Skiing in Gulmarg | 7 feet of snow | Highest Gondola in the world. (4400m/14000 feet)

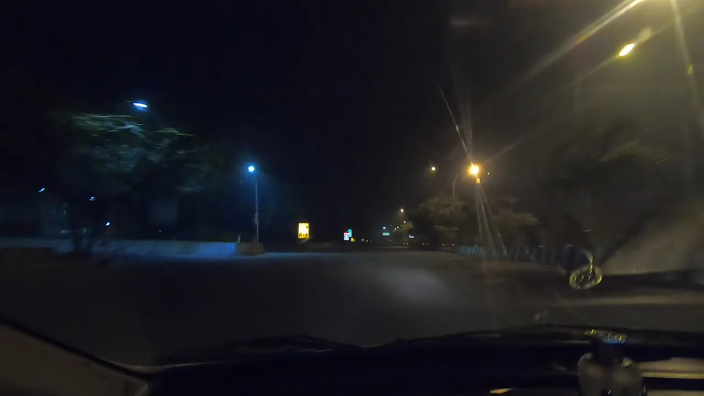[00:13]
जैसे देख सकते हैं सूरज नहीं निकला है,
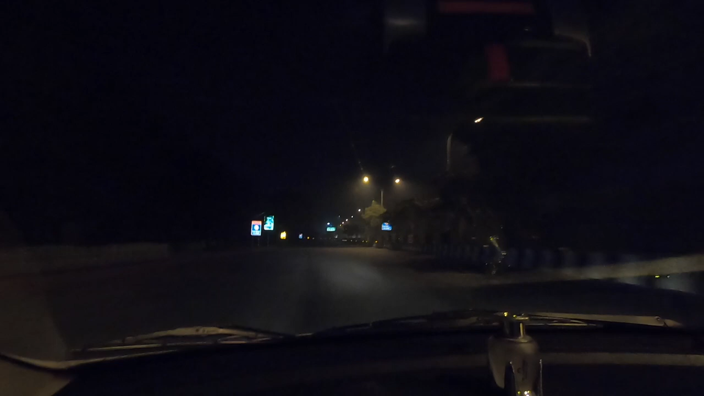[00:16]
अंधेरा है, रोड एकदम खाली है, हो सकता है थोड़ा जल्दी भी पहुंच जाए।